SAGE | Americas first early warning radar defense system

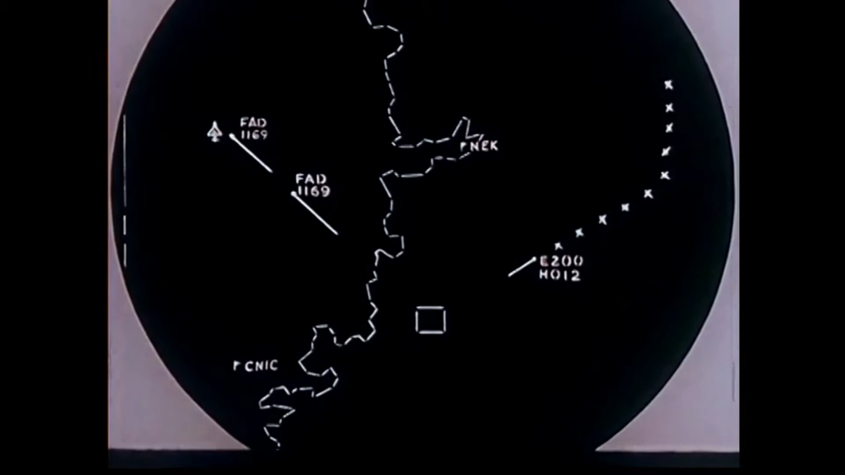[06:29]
Then they would guide Beaumont ground the air missiles onto enemy bombers using the radar to triangulate their positions.